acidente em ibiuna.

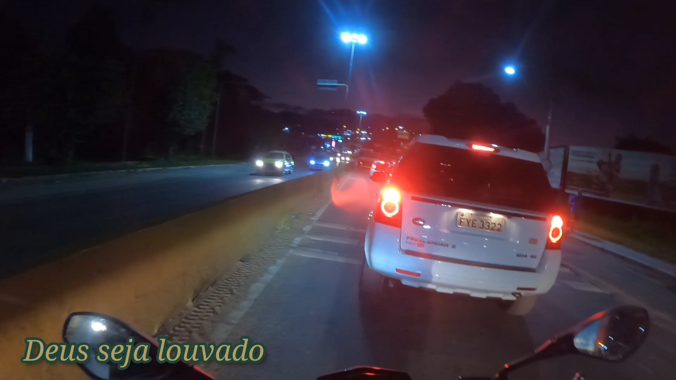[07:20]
Será que foi isso? É, o caminhão quebrou bem aí, ó.
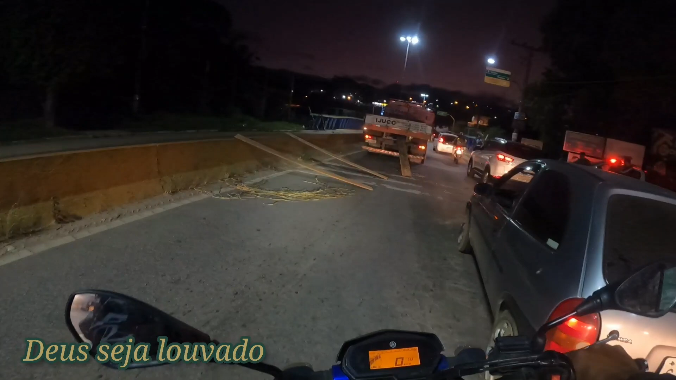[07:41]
Caramba, né? Ou não, um acidente. O caminhão quebrou, né? Ah, menos mal, né? Meu Deus do céu, bateu aí, ó.